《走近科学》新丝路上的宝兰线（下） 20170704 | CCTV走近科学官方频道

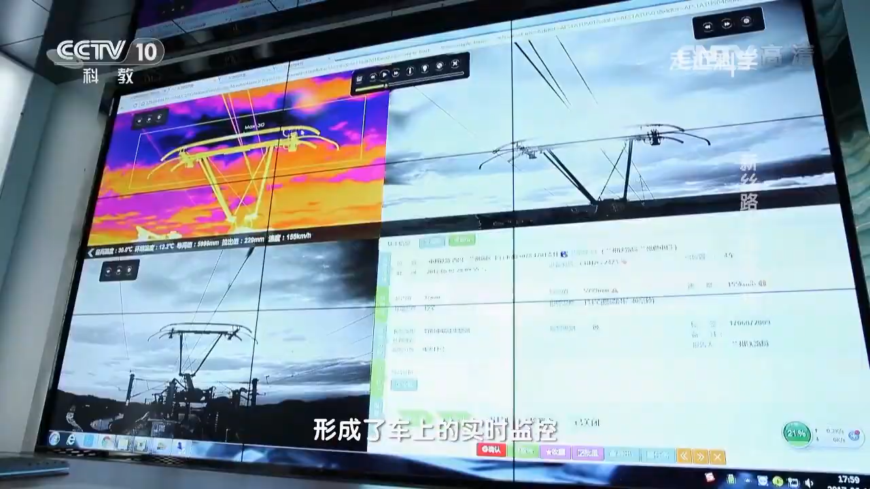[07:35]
连续获得的画面形成了车上的实时监控
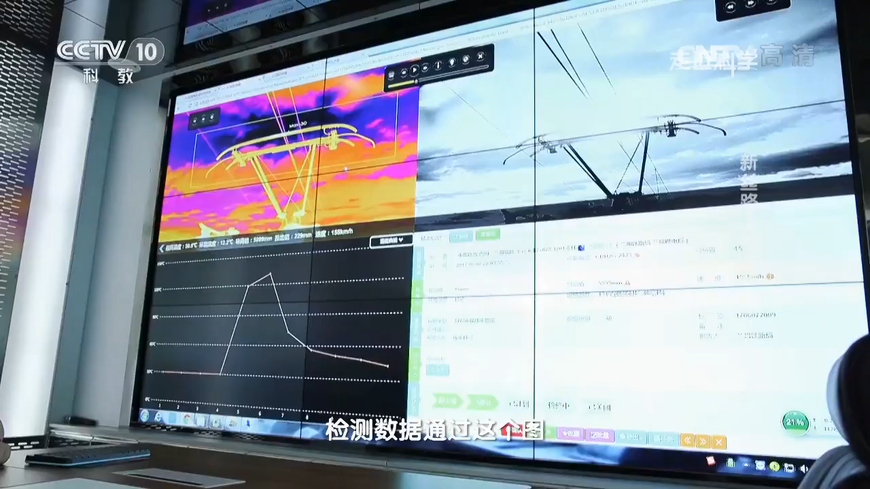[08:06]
测数据通过这个图我们现在可以看出这个
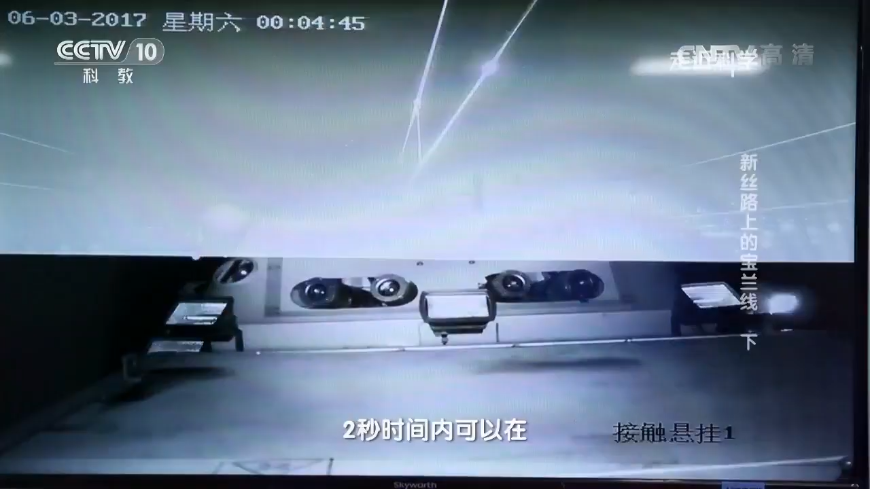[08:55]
两秒时间内可以在两个电线杆之间拍摄76张照片照片可以无限放大